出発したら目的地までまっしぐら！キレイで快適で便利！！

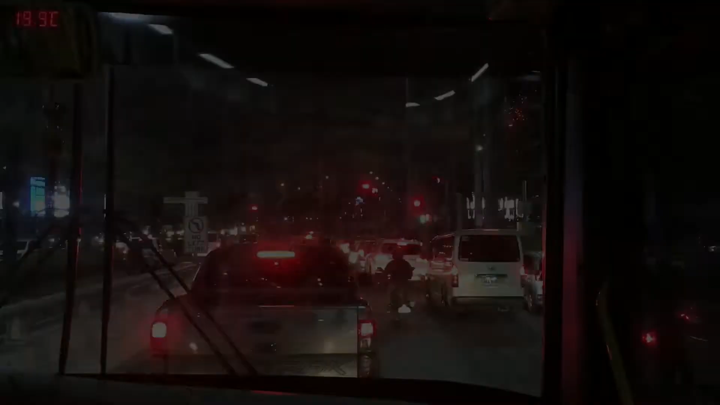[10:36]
アラバントヨタを横目に
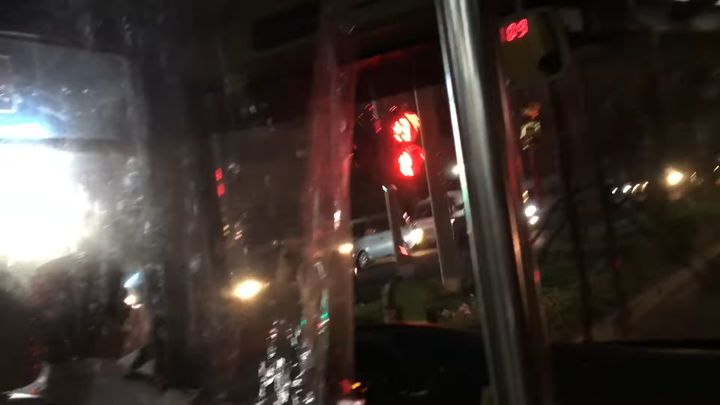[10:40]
ユニクロとS&Rを通り抜け